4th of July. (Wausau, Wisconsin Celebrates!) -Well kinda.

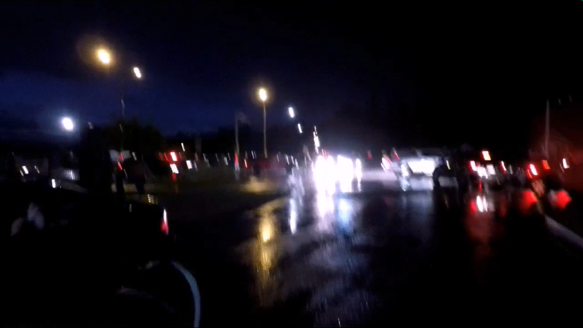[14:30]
It's pandemonium trying to leave here. Everybody's trying to leave at once. Look at the red Emmy. Sorry. Kids getting heavy. Now stopped.